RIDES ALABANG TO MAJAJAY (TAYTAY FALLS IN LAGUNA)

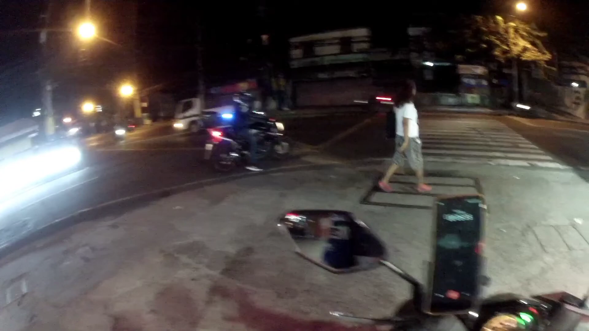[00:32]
Wala. Mag-vlog ako. So, good morning. Ito tayo sa may Celtics. Sa may 7-11. Sa ano? Mountain Lupa. So, today is Sunday.
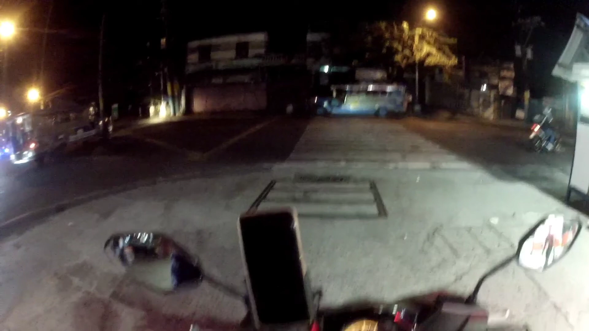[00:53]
We are going to Mahayhay Falls in